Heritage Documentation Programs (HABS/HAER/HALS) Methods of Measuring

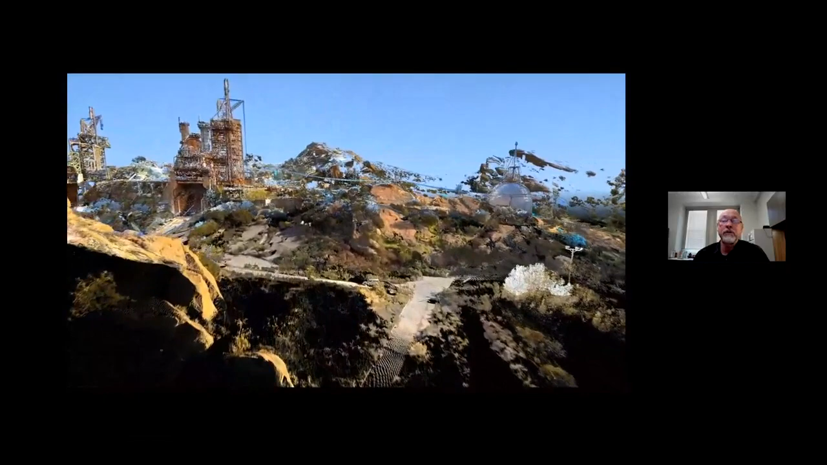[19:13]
So this is how we scanned all the way through the site. The 360-degree scan was a little lighter than the scans that we performed on the actual test stand.
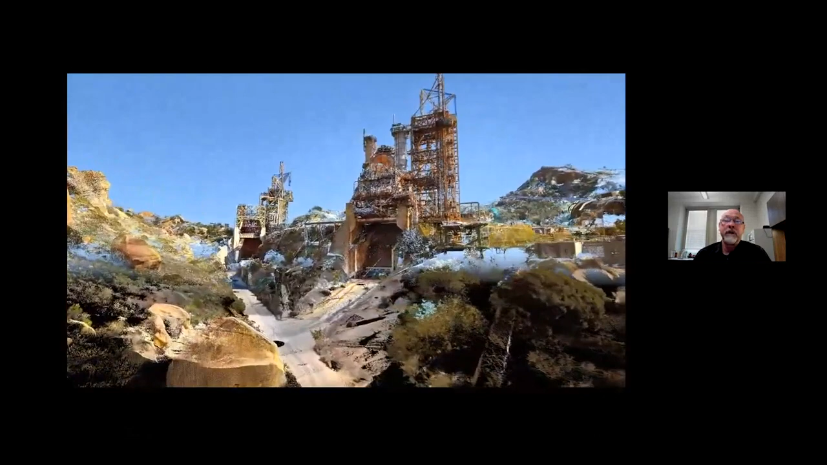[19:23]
Because the test stands are so complicated,
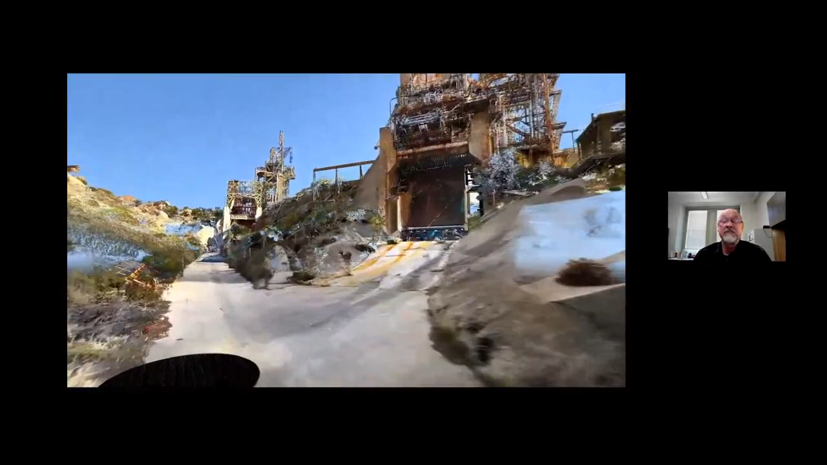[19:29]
we couldn't scan everything at high resolution,
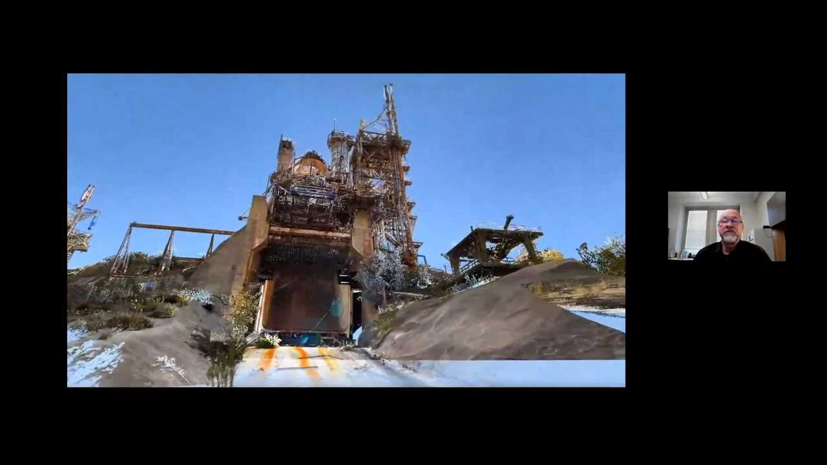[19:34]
so we did portions of them at super high density, so that we could extract the data that we needed out of them.
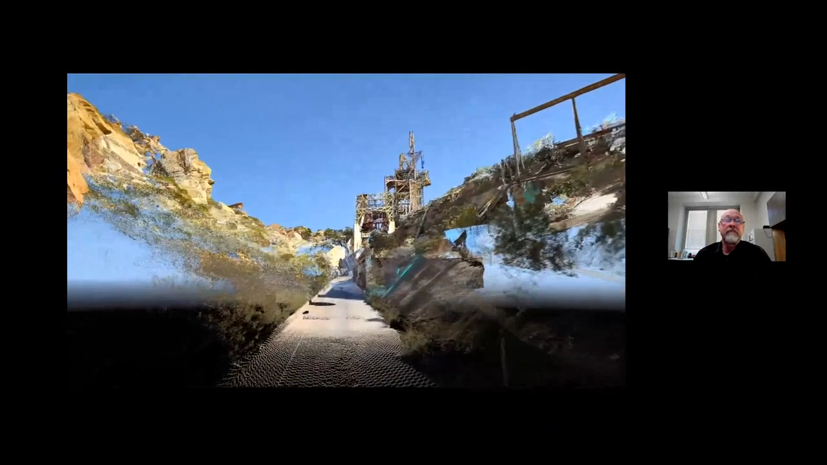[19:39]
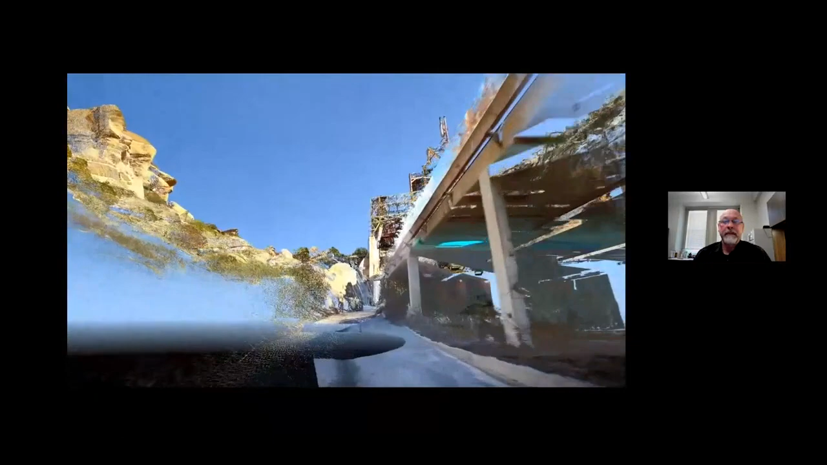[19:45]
And as we fly through here, you can see that with this 3D scan data, you can view it from any angle.
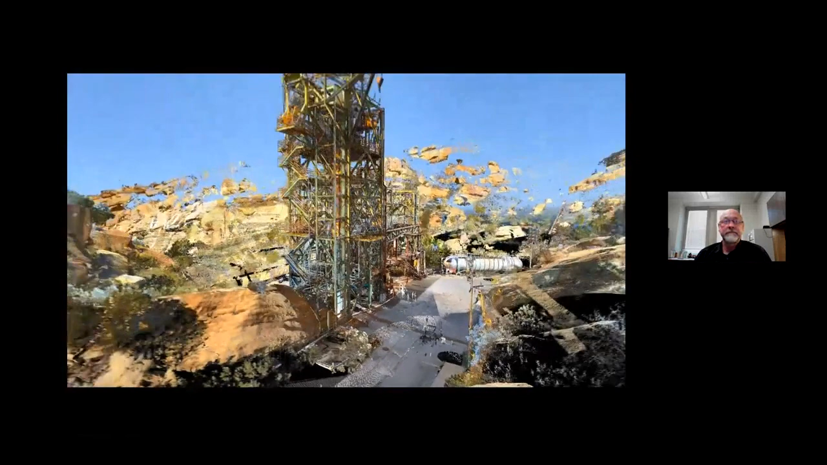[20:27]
You can see how large they are.
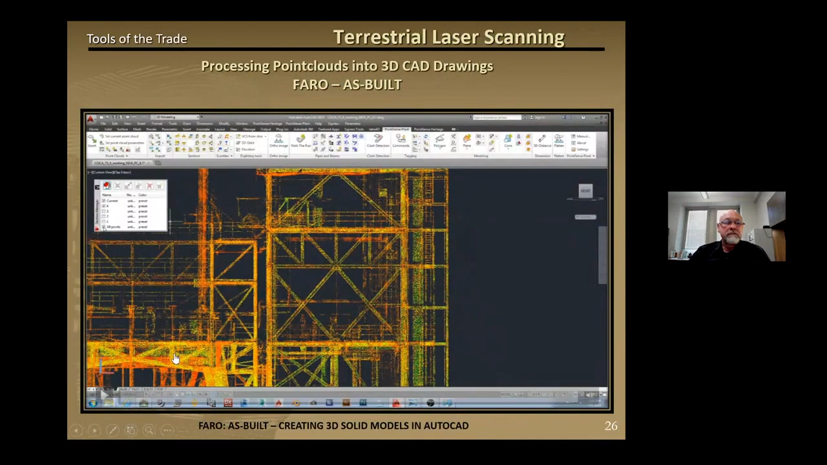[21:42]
This video shows the process of turning a point cloud into a 3D model, and it can take several weeks, depending upon the complexity of the structure and the actual solids that need to be created.
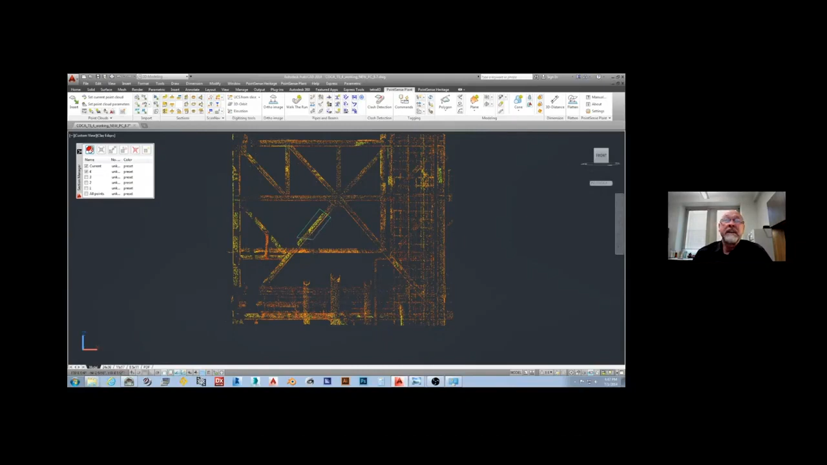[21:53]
For this project, we used Farrow's as-built plugin for AutoCAD to slice and extrude the solid seen here in this model.
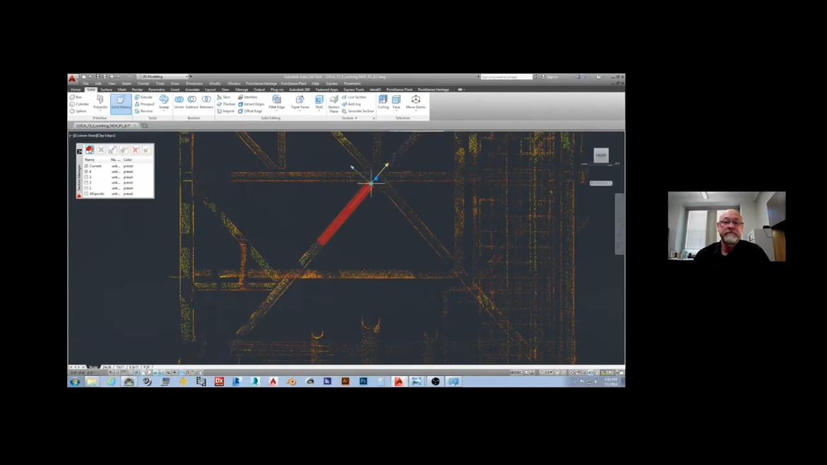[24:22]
So he's taking the end of the solid to its endpoint at the top, and now he's dragging the bottom of the solid to its termination.
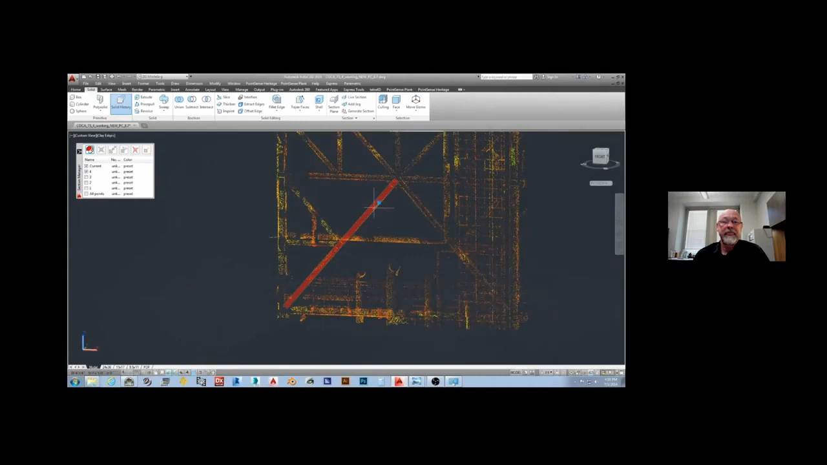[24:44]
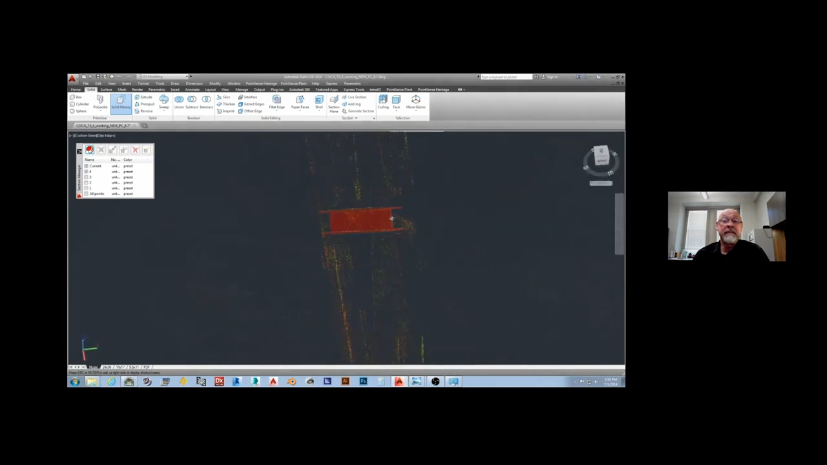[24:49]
And now he's just inspecting the data as well.